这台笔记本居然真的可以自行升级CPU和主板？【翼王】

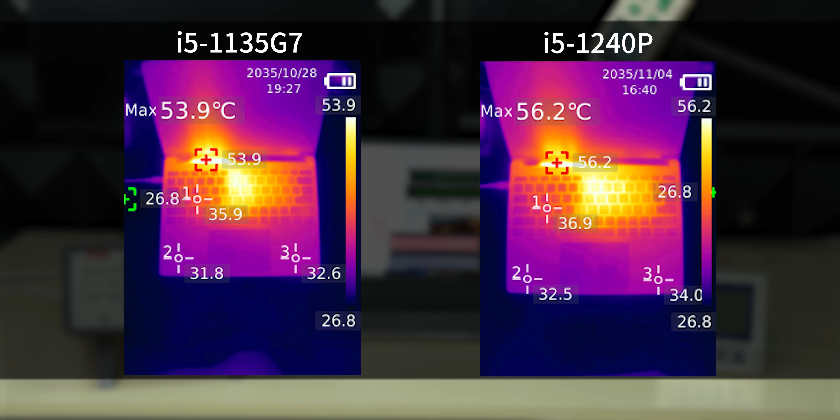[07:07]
散热器肉眼看上去也是同一款机身温度方面从热成像看1240P这边会稍微热一点主板更换完成,